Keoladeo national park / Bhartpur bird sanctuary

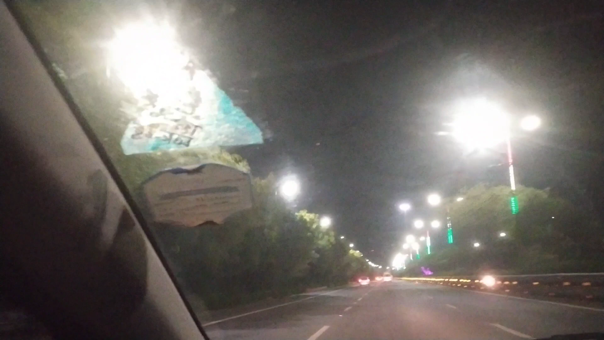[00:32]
बाद हम यमुना एकस्प्रेसवे पे जाएंगे और फ्रेंड्स आपने से कौन-कौन भरतपूर गये हैं मुझे कमेंड करके जरू बताइएगा तो अब हम आ चुके हैं यमुना एकस्प्रेसवे पे हमारी इंट्री हो रही है और अर्ली मॉनिंग है तो काफी गाड़ियां कम दिख रही हैं
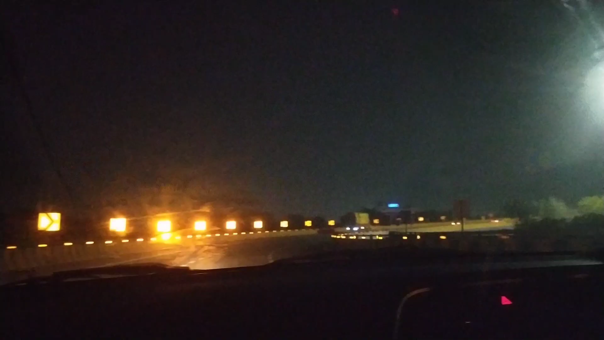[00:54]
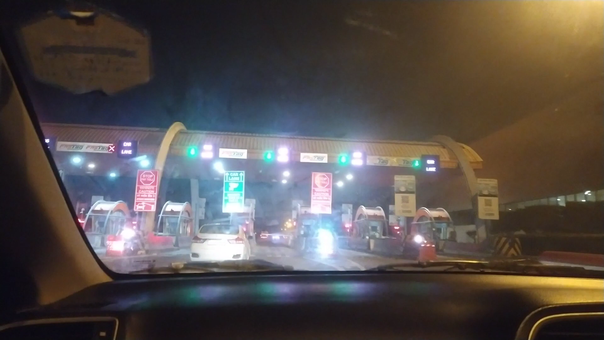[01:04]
तो एकस्प्रेसवे का हमारा ये पहला टोल आ चुका है और फास्ट है कोने से इतना तो आराम हो गया कि आपकी गाड़ियां फटा-फट निकल जाती हैं